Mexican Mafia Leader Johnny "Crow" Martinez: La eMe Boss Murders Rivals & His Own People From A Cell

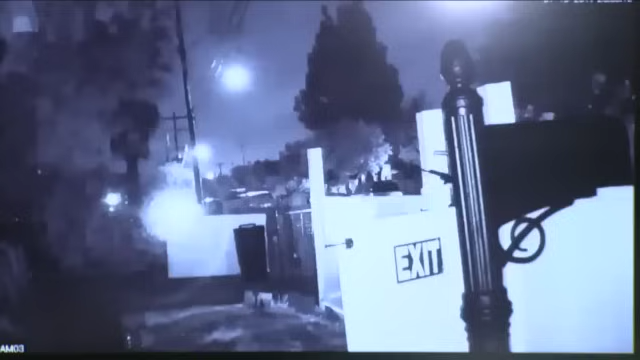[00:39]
In fact, authorities played the surveillance video today. They say under Martinez's orders here, these armed members of the Mexican Mafia went to Robert Rios' home to collect money and drugs, and you can see an altercation play out.
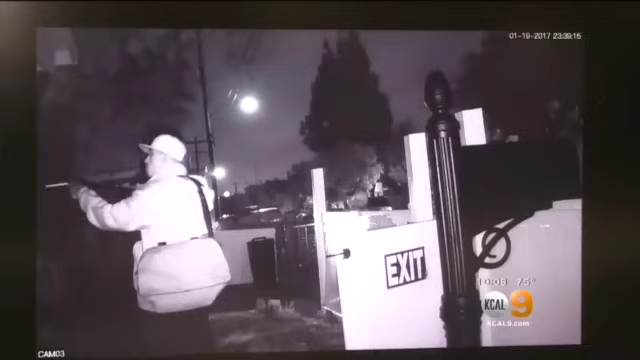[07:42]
When he refused to pay, police say they shot him in his front yard. Using a contraband cell phone in prison, investigators say Martinez made thousands of phone calls and ordered another hit last August.